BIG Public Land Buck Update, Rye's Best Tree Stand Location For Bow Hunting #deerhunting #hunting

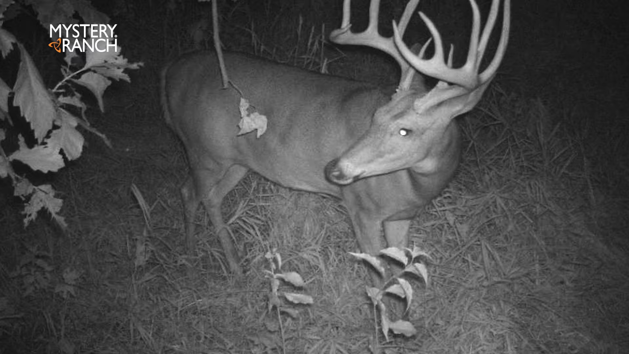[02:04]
Had him show up and he looks great. He's one I know from last year and really excited to hopefully get some eyes on him at some point during the season.